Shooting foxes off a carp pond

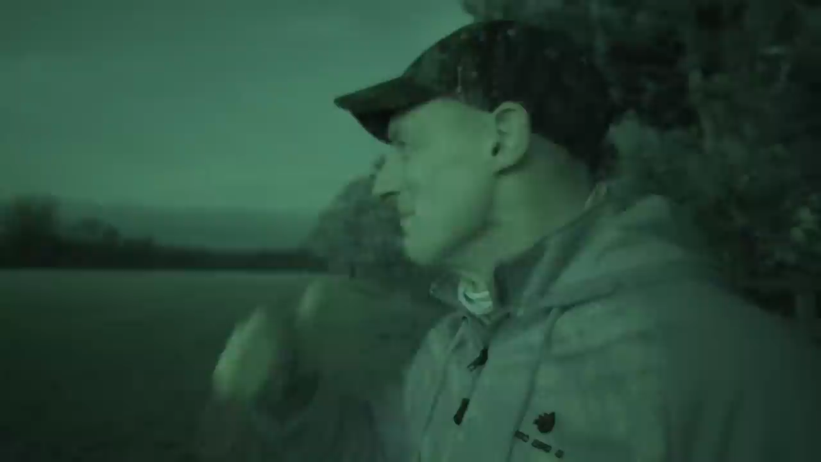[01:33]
Yeah, we'll give it a little squeak. I think they know what squeaks are still. Rub it there. Rub it just there look.
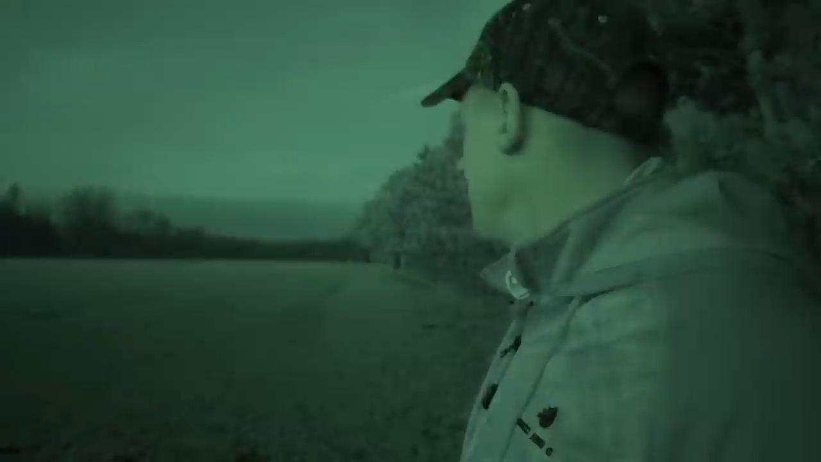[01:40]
There's one there look. See him.
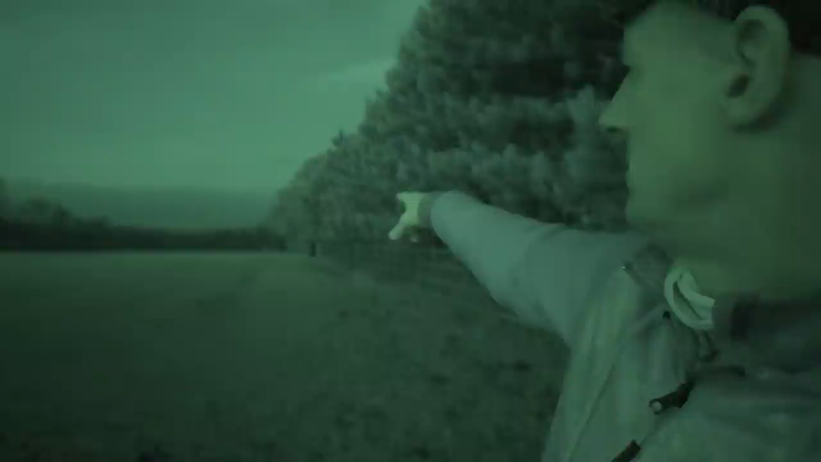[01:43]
Not really. Alpaca. Come on.
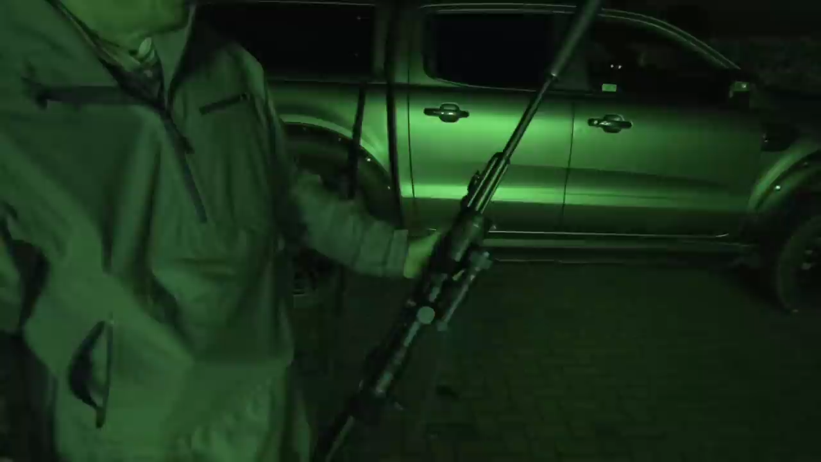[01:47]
Let's go and get your kit. Bullets, gun, light vision, silencer, sticks,
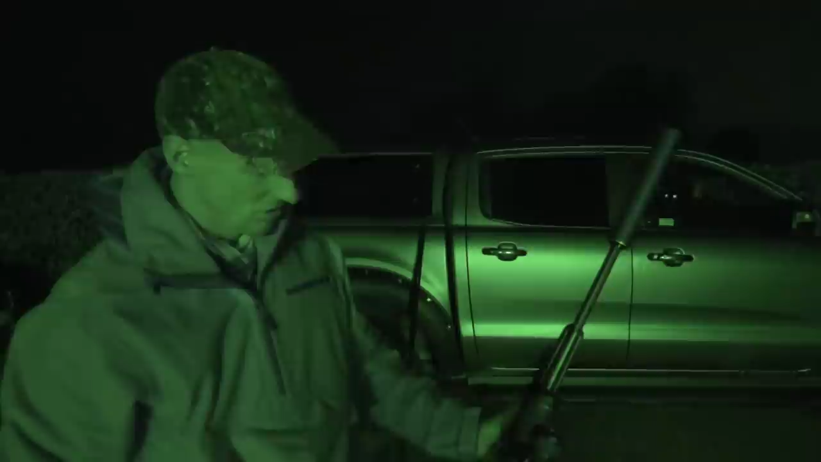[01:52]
torch, gloves, bag. He is using his Saco S20 in 243.
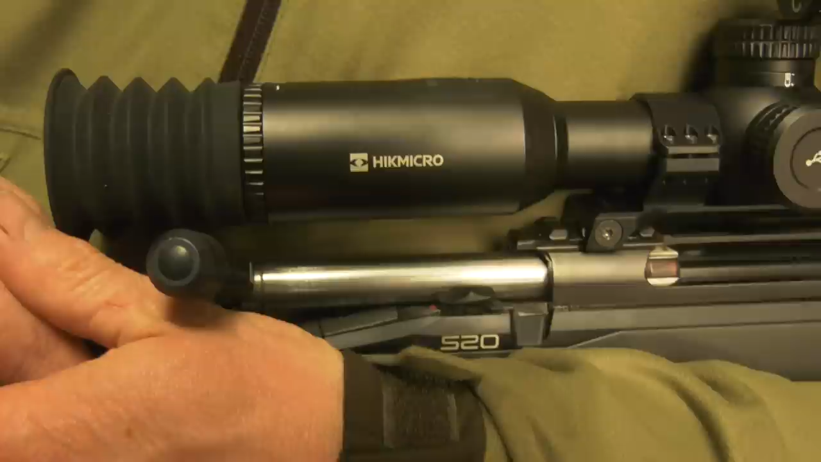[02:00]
Possibly a little heavy for tonight's efforts but that is what he had the HIC Micro Alpex mounted on.
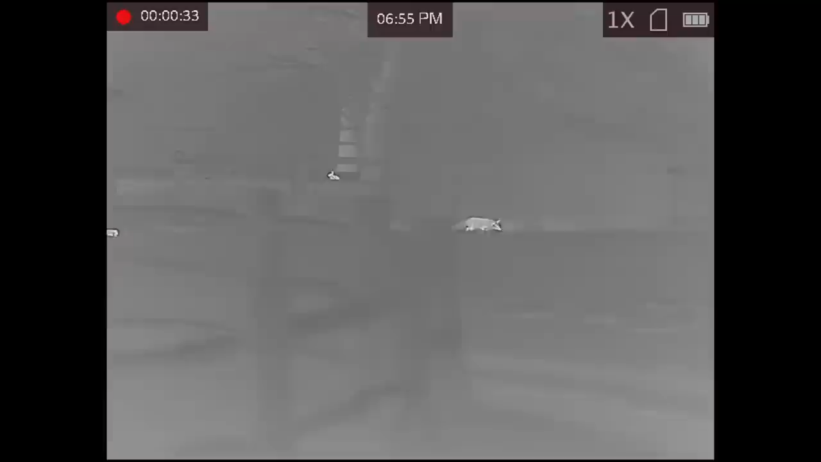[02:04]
Paul sets himself up in a gateway between two paddocks. The call works beautifully.
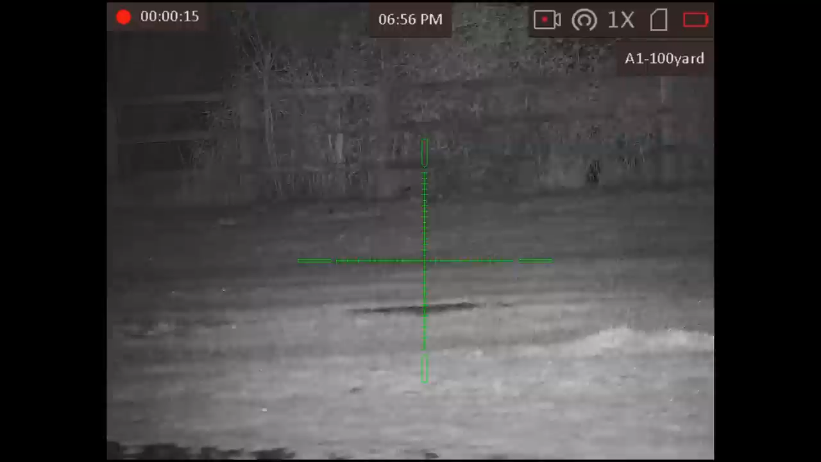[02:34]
You know it's like barks, barks, barks.
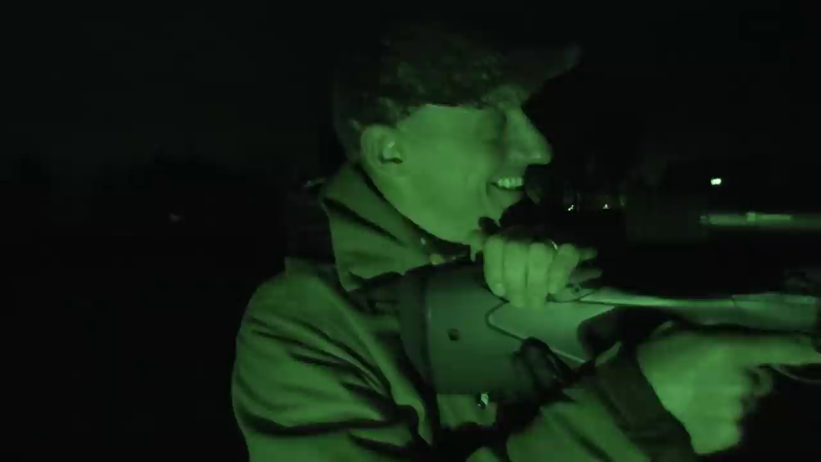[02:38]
Jesus. Jesus, man. I tell you. Yeah. Exciting.
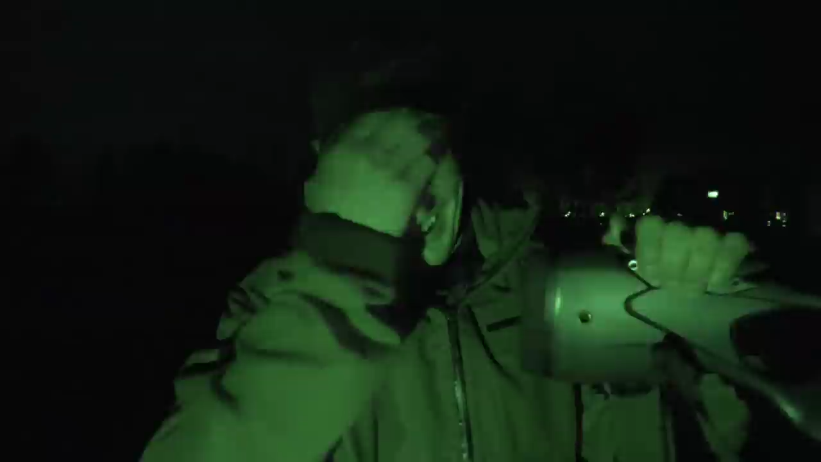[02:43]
I know but we've had a bit of excitement. Basically I stuck the old caller on on the phone.
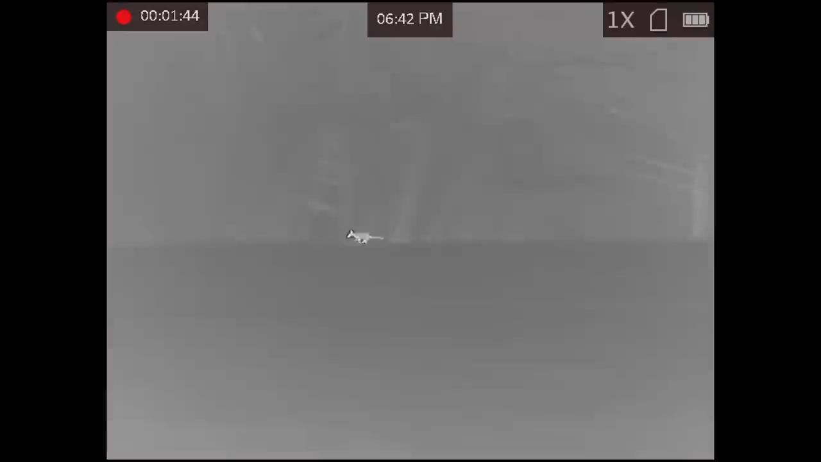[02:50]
Had one come straight up behind us and we weren't sure about this one up here. We had a look. Come back round there.
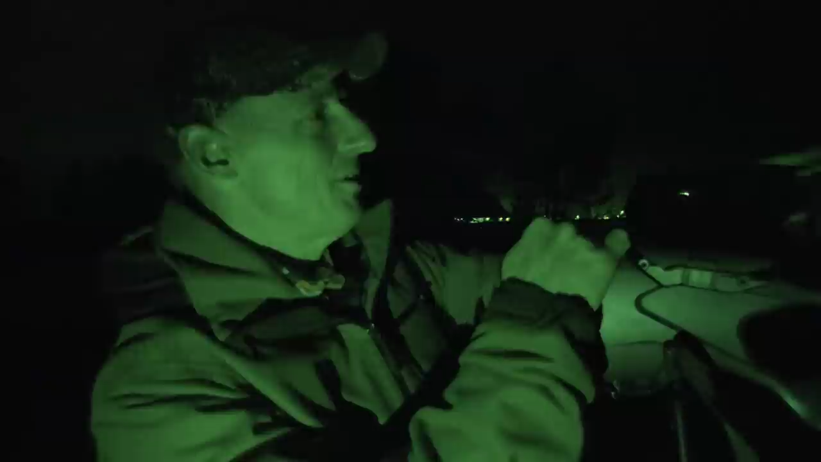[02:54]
One coming through. So obviously handed you the spotter which was my mistake because you got very excited once you could see it.
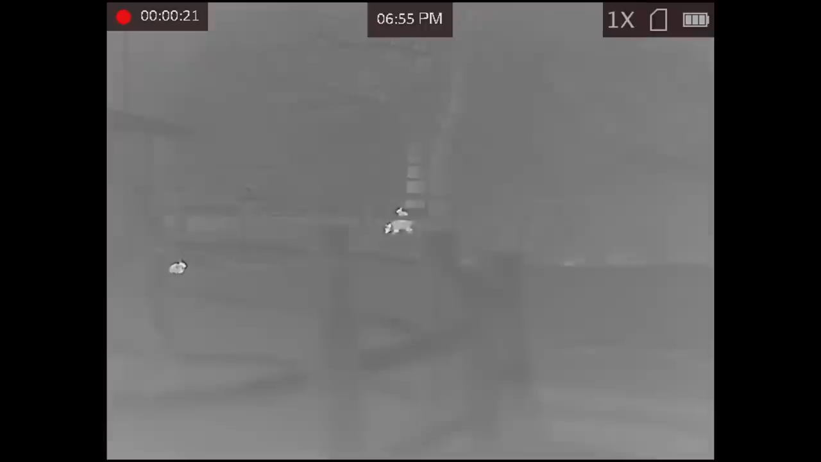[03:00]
Took the time. I didn't know if she had spotted us. They see this IR.
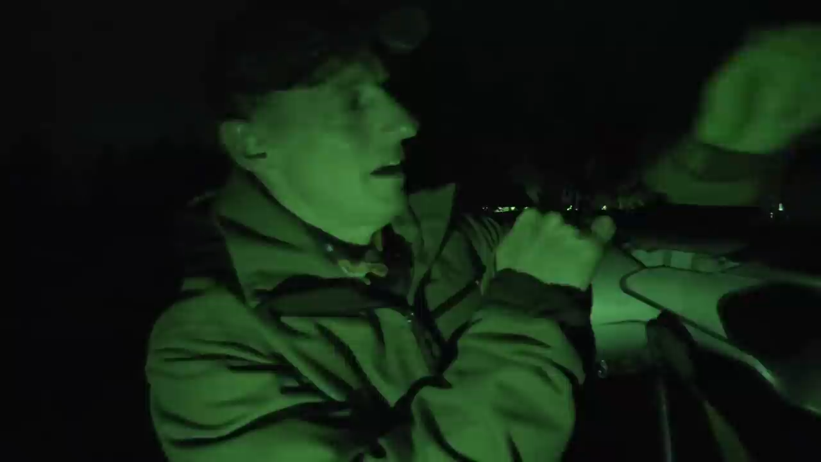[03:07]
They see it every time. Especially this close. Didn't he? I don't know how far he was.
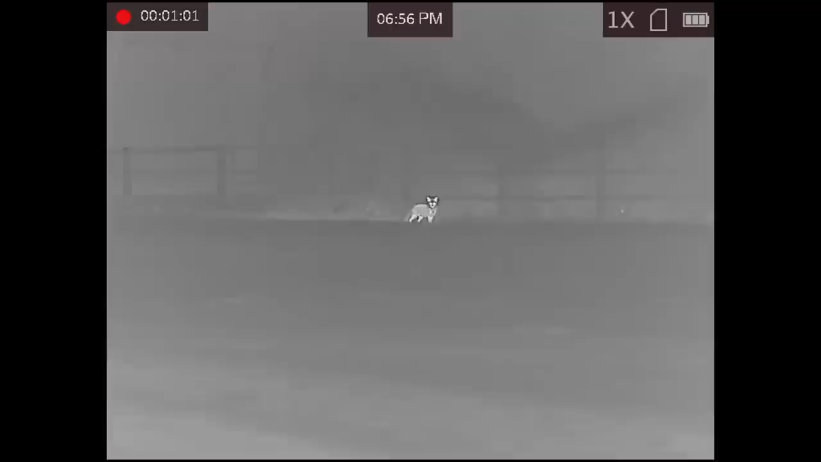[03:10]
Probably 40 yards. And right next to literally the lake is here. The pond is here.
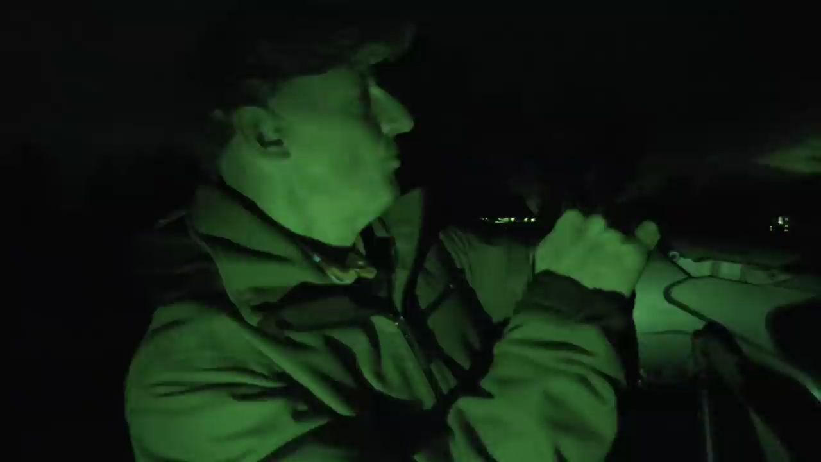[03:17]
And he's like come right through the Manage. Manage? Manage? Manage? Manage. And literally come out through there. Come through the fence. Back through the fence. Come through the fence. And this is what I was getting told by somebody in my ear roll. And I could see it.
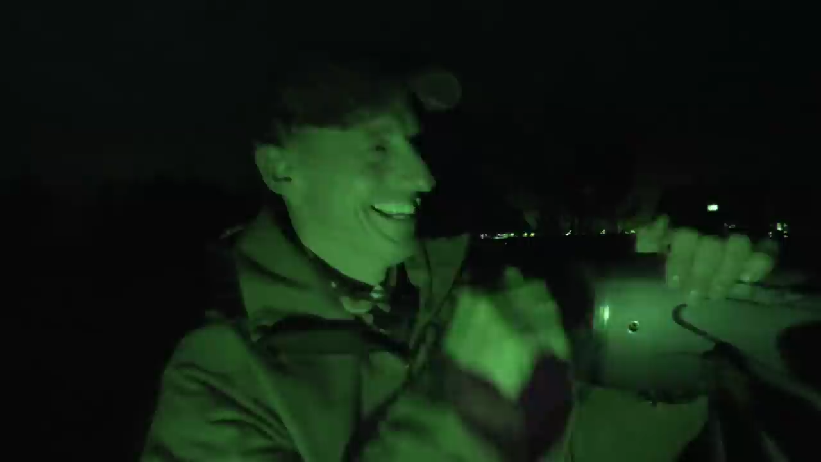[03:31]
After pacifically telling him not to say a word. Just tap me on the shoulder.
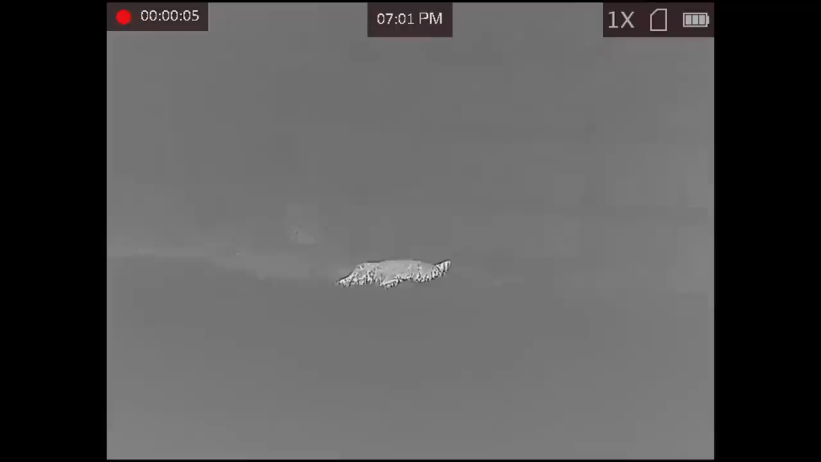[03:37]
But we've got the fox. That's the main thing. It's a different fox. This is a smaller fox. The first one we saw. Big fox. Big, big fox.
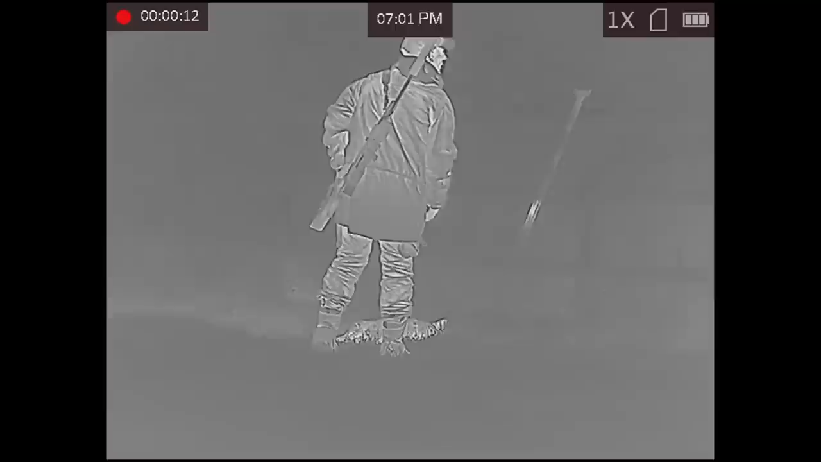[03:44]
And we've got another field at the back here. We're going to go look at now. We're going to sort this one out. Keep it five minutes and then we go round the back there. And it was actually really quiet wasn't it? That shot was like into the ground. Quite sudden.